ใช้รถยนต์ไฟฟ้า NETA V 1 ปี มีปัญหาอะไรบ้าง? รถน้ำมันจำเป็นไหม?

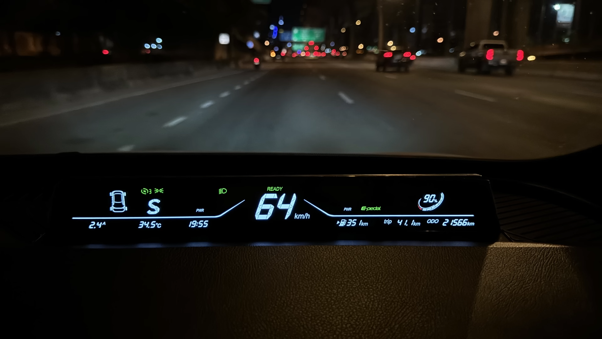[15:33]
ยพบว่าไฟฟ้า 10% มันวิ่งได้ประมาณ 40 กิโลเมตรทีเดียวนะครับก็คือถ้าวิ่งเต็ม 100% เนี่ย เอา 384 กิโล